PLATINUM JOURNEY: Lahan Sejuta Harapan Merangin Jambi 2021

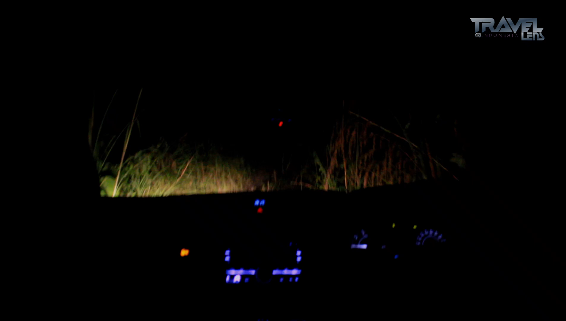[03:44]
Kurang lebih sekitar 6 jam kami di perjalanan Dan malam pun telah larut dalam kehendingan Akhirnya kami tiba di desa yang kami tuju